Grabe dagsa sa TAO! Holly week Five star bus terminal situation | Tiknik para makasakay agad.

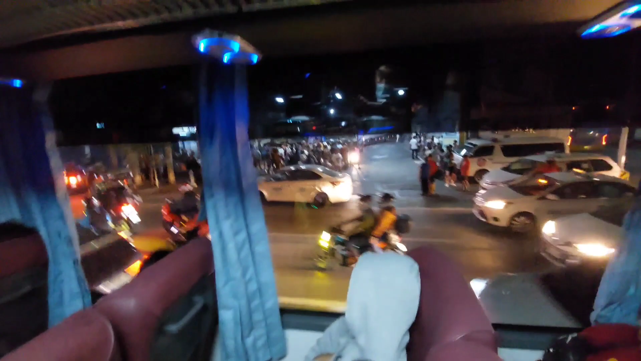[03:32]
Oh. Dami talang siyo yan ngayon na may terminal pa dyan o. Oh. Yun kung anong terminal.